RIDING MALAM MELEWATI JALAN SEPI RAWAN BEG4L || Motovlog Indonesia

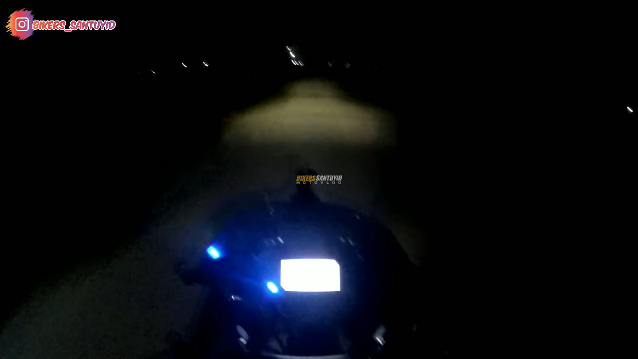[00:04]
oke cuy kembali lagi bersama gambar tersantuy santuy ID dan ini gua habis pulang dari codc cod di jaket dan ini gua pulang sekitar jam berapa ini cuy jam setengah dua cuy mau jam dua gila dan gua lewat jalan sepi ngeri inilah